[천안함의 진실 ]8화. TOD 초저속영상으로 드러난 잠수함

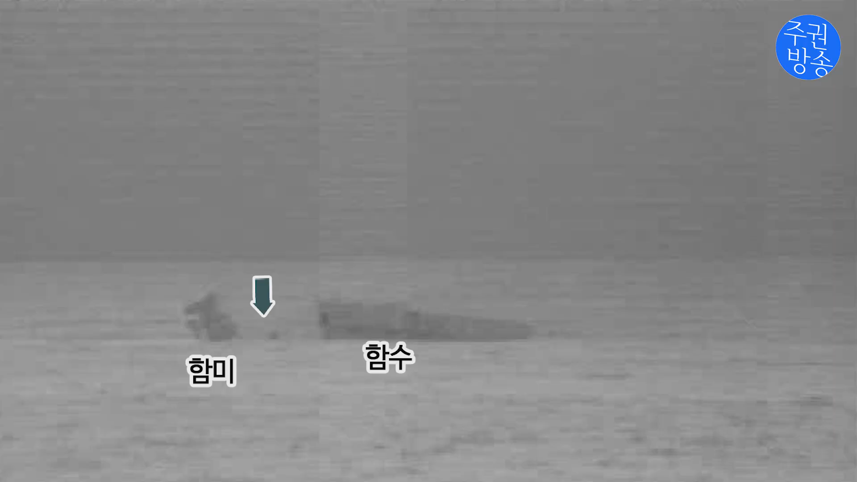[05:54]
한미 중간 지점에 까만 점이 하나 존재해요
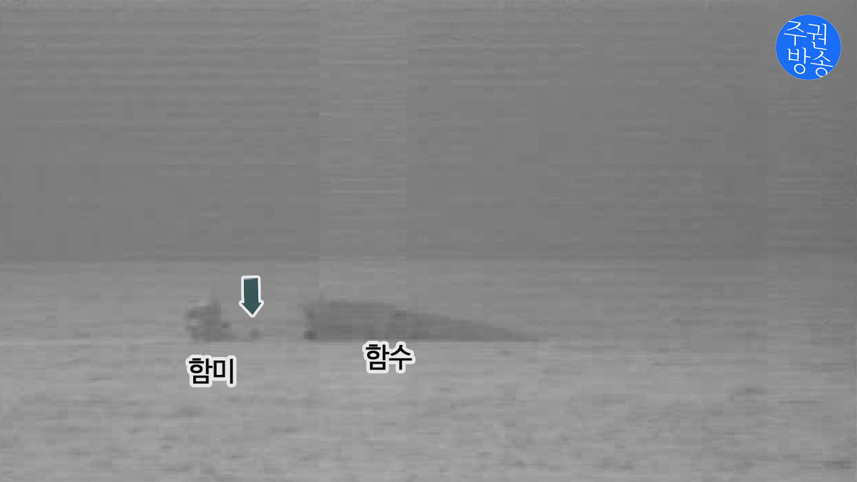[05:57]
까만 점이 이 점이 처음에는 한미 쪽으로 가까워지다가 즉
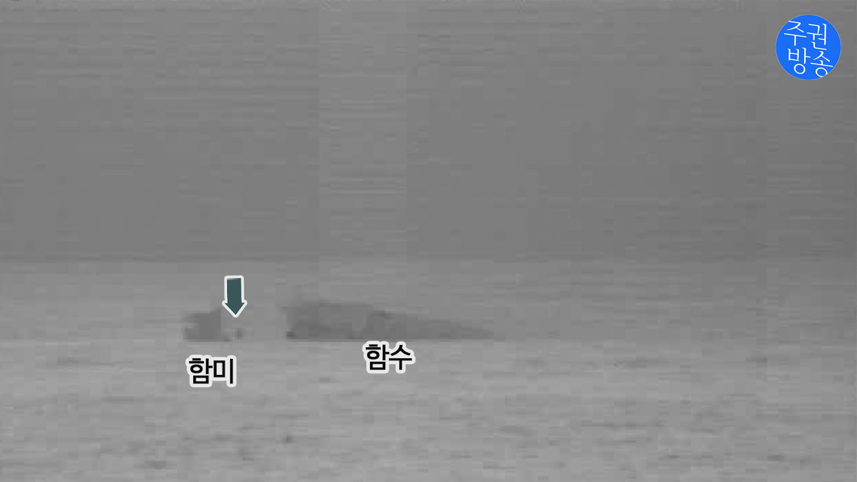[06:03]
함수와 한미가 같이 조류에 따라서 이동을 하는데 한미 쪽에 가까워지다가 조금 있다가 함수 쪽으로 가까워져요 그러니까 조류에 떠내려가는 건 아니다라는
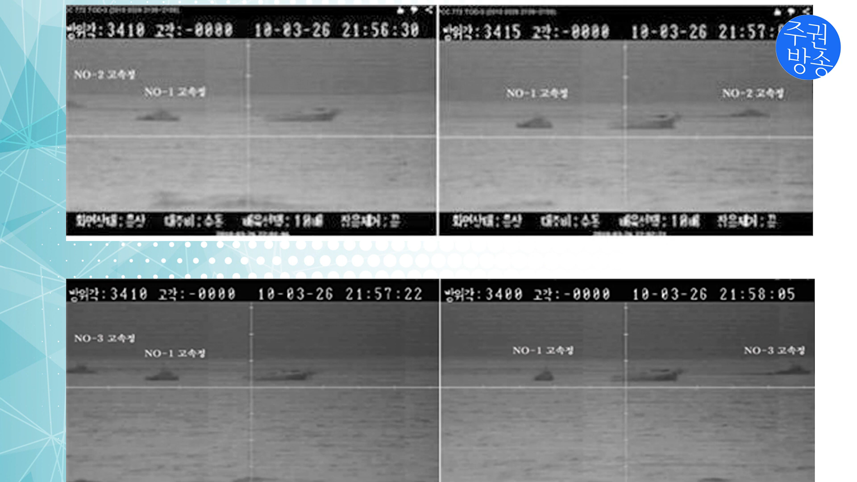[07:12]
남바2 고속종은 싹 속도도 줄이지 않고 사라져서 아까 그 사라진 점을 찾으러 갑니다 세 번째 고속종도 와서 또 사라져서 찾으러 갑니다 세 대 중에 한 대만 머물고 두 대는 저리 갔으니 저쪽으로 사라진 점은 두 배나 더 중요하다고 보는 겁니다 그렇죠?
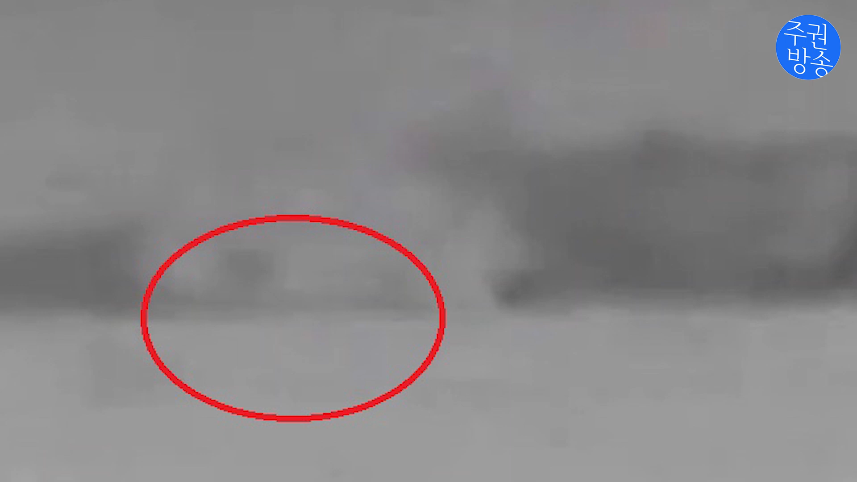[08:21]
즉 잠수함의 위에 코닝타워라 그래요 지휘부 이 코닝타워가 사각형 모습이 그대로 보입니다 그 다음에 조금 지나면 바디가 보입니다 몸체까지 올라가군요 몸체까지 바디가 쭉 보였다가 또 다시 쭉 들어갑니다 그러면서 함수 쪽으로 이동을 하는데